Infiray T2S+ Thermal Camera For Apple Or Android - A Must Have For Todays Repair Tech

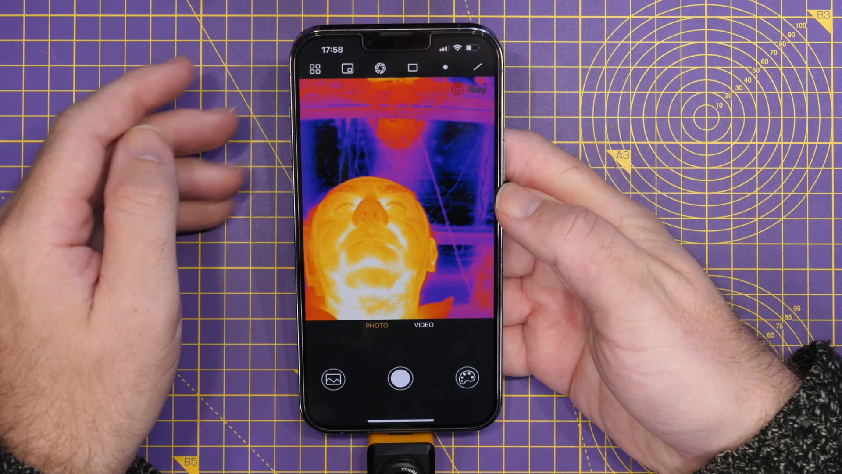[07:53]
So what we can do is draw a square around my face there and you can now see that it's showing the temperatures there.
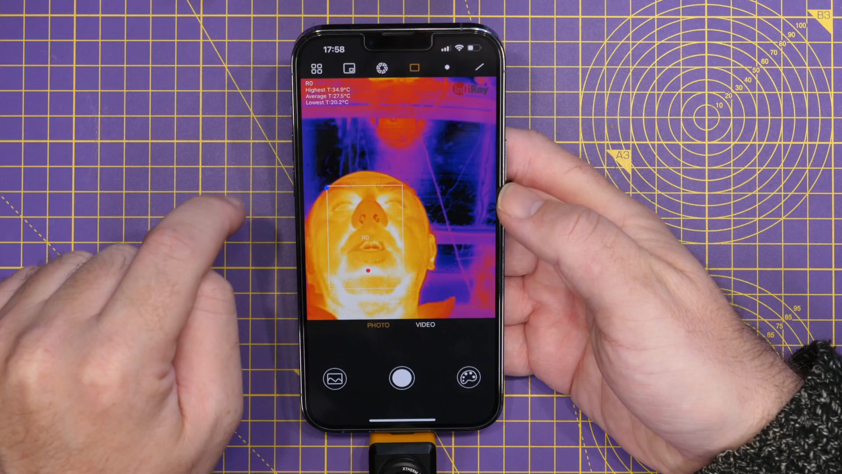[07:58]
But we could also say, I want to spot temperature on that point there.
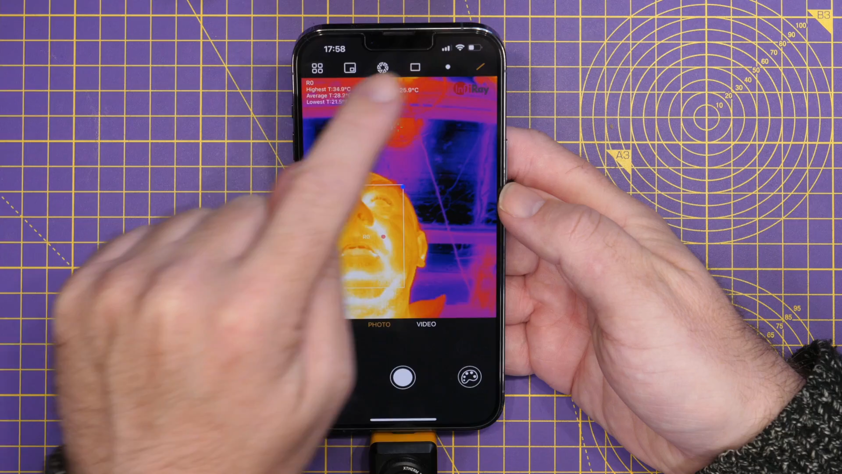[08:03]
On screen: max 34.0°C
And actually, I'm going to put a line here because I'd like to understand what the temperatures are doing there. And you can now see that all showing along the top of the screen, showing you the highest, the average and the lowest temperatures.
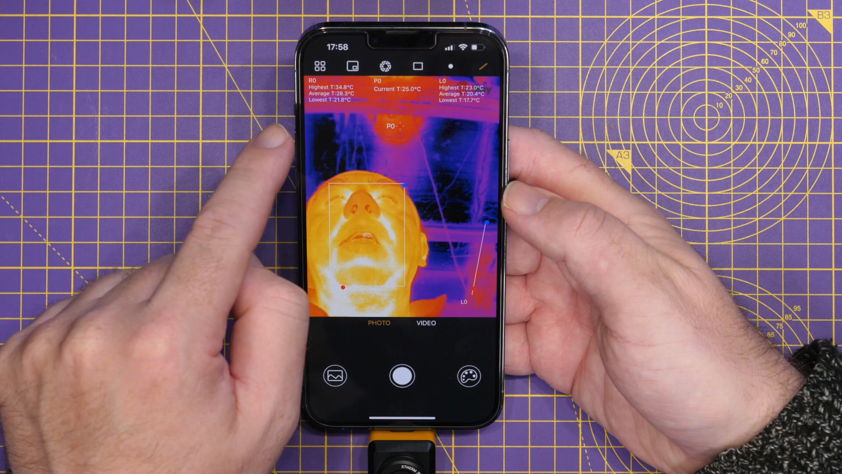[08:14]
So if you see my face, you can see the lowest is at 29 degrees and the highest is at 34.
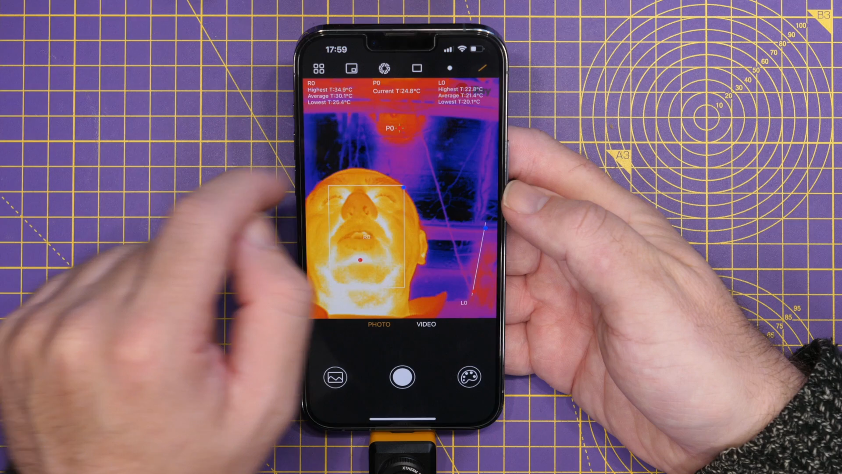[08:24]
We've got a current temperature in the roof but at that point there at 24 degrees. And then this area over here, we're somewhere between 20 and 22.
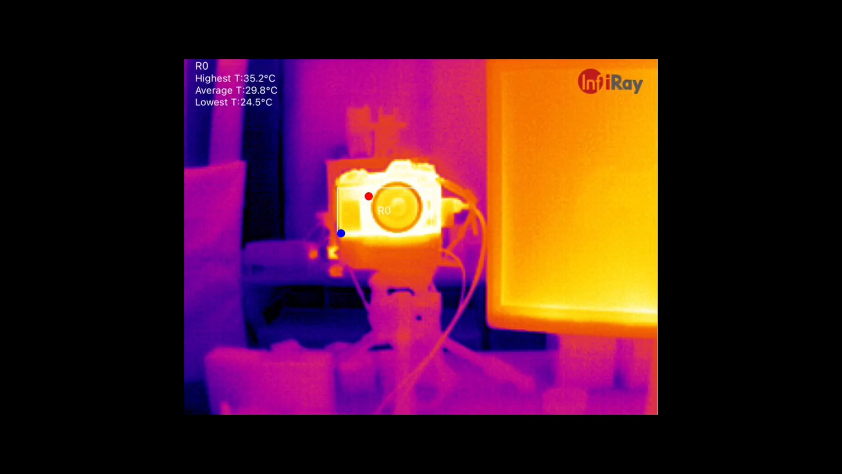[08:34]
On screen: max 35.2°C, min 24.5°C
Now, just to show you what I'm looking at, we have my camera there and we've got the box on the screen showing the temperatures. And then if I move across, you can see we've got a monitor, another monitor.
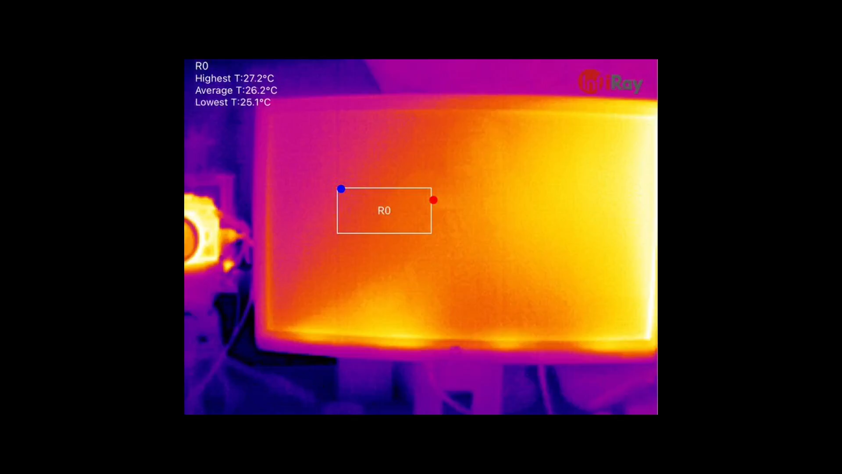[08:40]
On screen: max 27.2°C, min 25.1°C
There's a light up there. If I just show you down to my keyboard, we've got my Steam Deck.
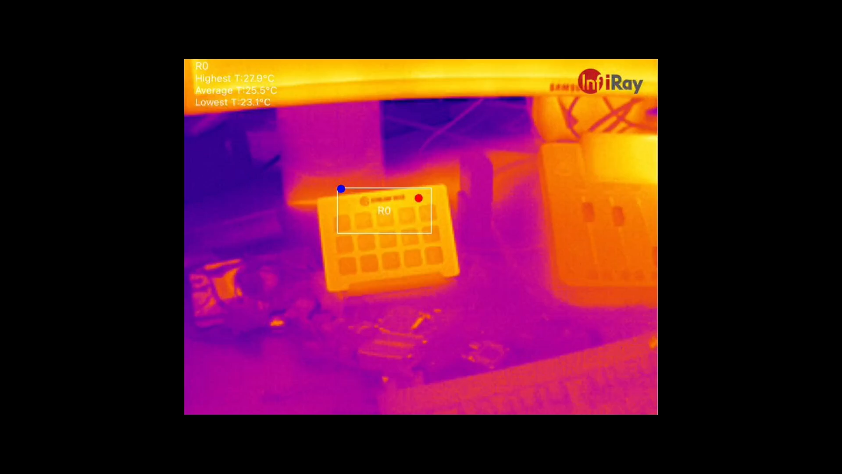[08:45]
On screen: min 23.1°C
Stream Deck, I should say.
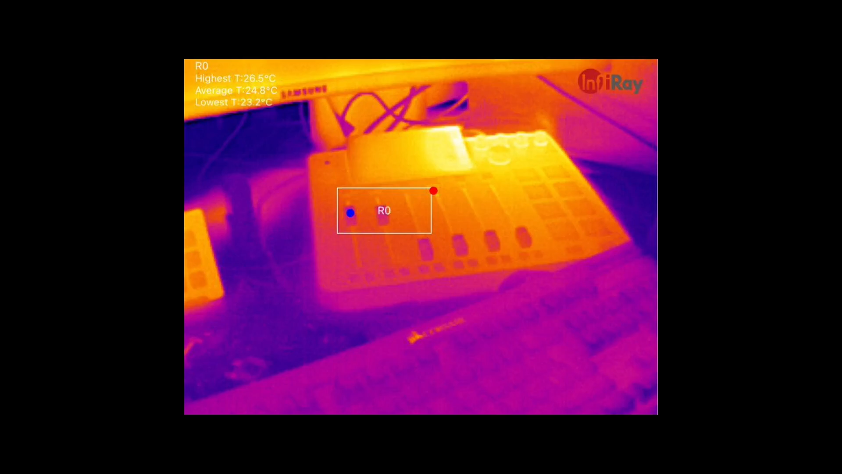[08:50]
On screen: max 26.5°C, min 23.2°C
We've got my Rodecaster, my keyboard. And if I actually show you in the background, you can see one of my 3D printers is here.
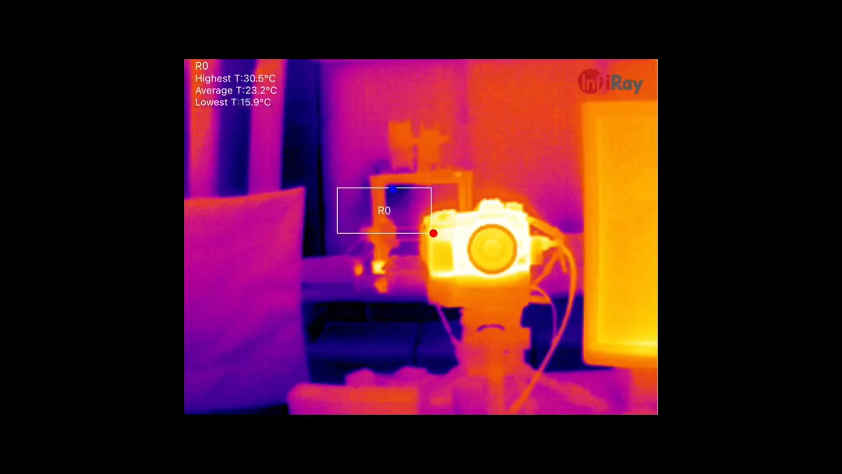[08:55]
On screen: max 30.5°C, min 15.9°C
That's the Prusa. And you can see that the motor's hot.
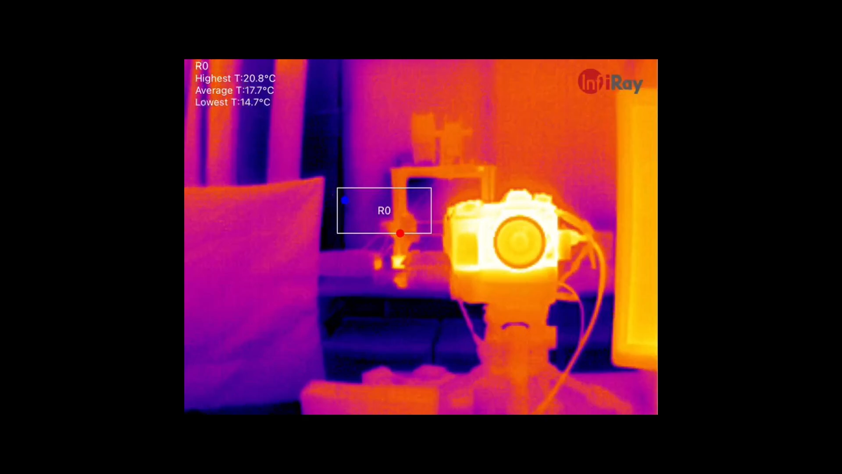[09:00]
On screen: max 20.8°C, min 14.7°C
If I actually just show you now the focusing capability, you can see that I can adjust the focus just like that. Now, the nice thing is, as I've said, with this focusing lens, we can switch from viewing things like this here
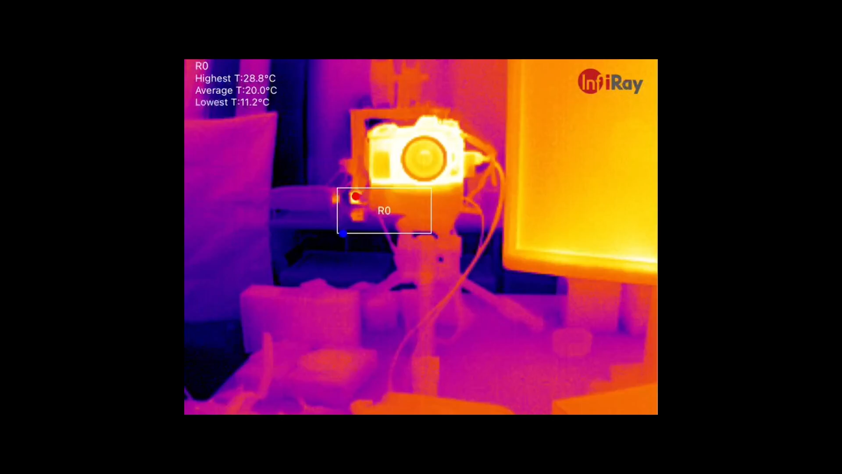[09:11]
On screen: max 28.8°C, min 11.2°C
down to looking at this flight controller.
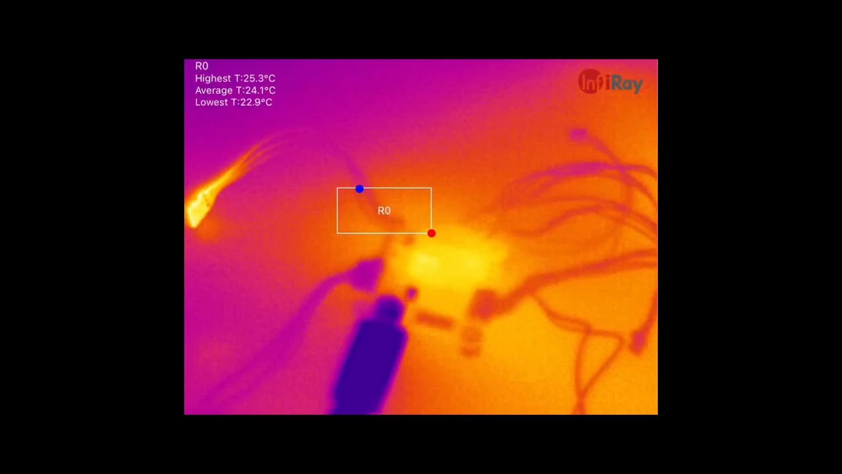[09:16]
On screen: max 25.3°C
And again, if I just get in close, you can see that things at the moment are looking very bleary.
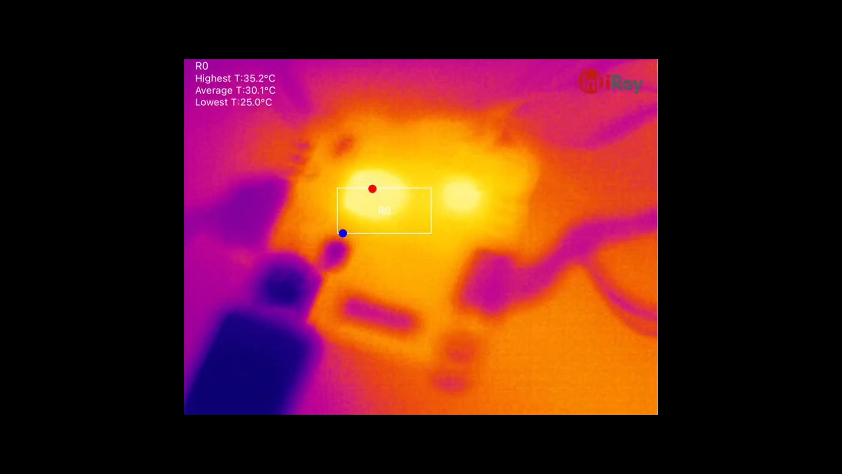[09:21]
On screen: max 35.2°C
But if I now come in and I start adjusting the focus on this lens, you can then see that we can start getting in close and focusing in on the components.
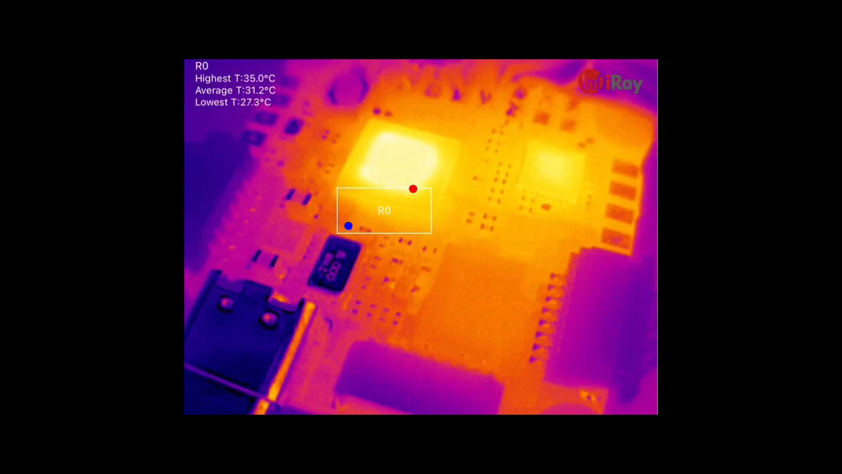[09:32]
On screen: max 35.0°C, min 27.3°C
Again, just keep going in, keep adjusting that focus. So whether we want to use this for repair of
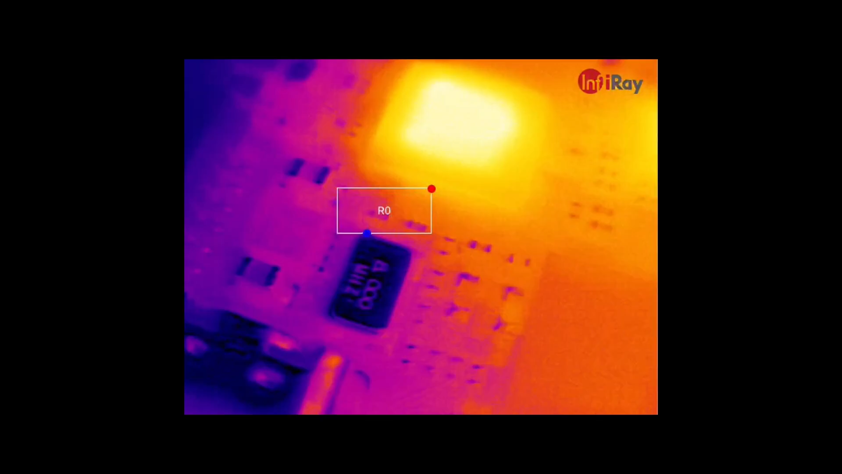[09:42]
larger equipment or start doing things like board repair, we can do that because we are able to focus that lens and be able to use it in multiple different use cases.
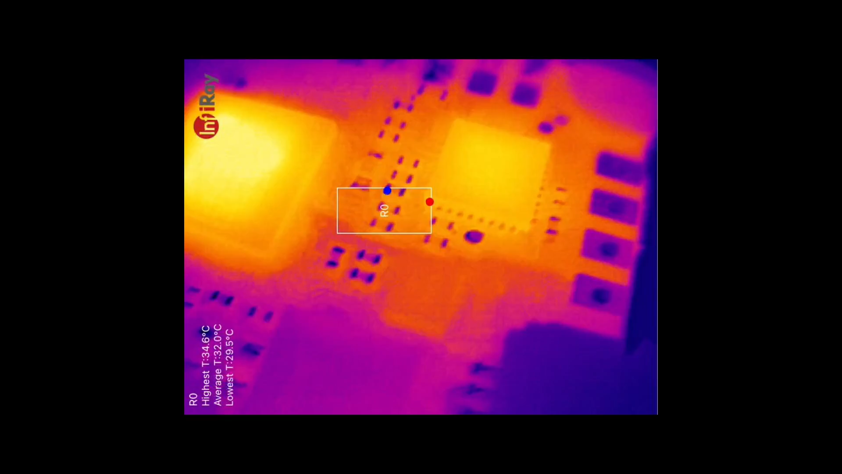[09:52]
On screen: max 34.6°C
So again, we can look down on that oscillator.
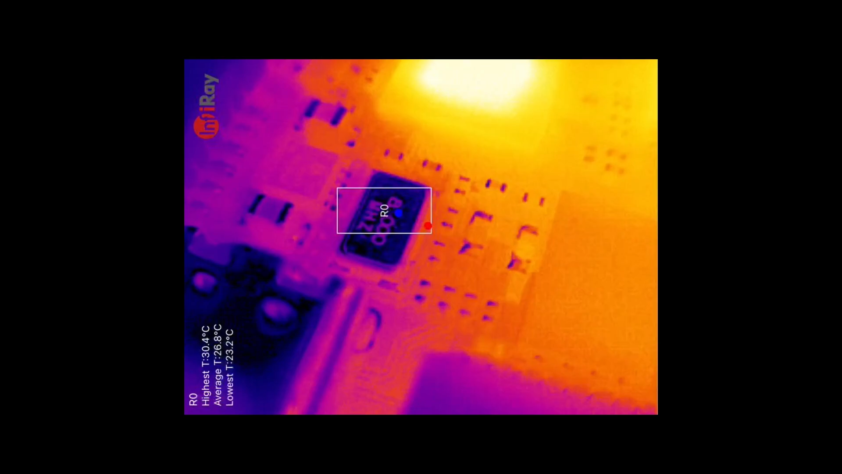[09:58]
On screen: max 30.4°C, min 23.2°C
If we then flip this board over to the power side,